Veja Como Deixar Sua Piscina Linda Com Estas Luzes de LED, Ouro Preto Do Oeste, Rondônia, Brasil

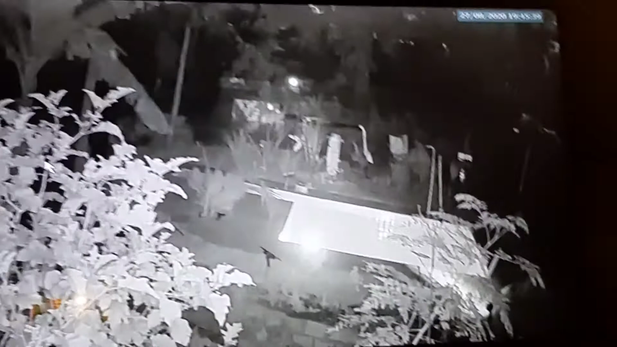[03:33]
Olha lá a piscina, a luz de LED tá acesa. A luz de LED tá acesa, só que tá preto e branco.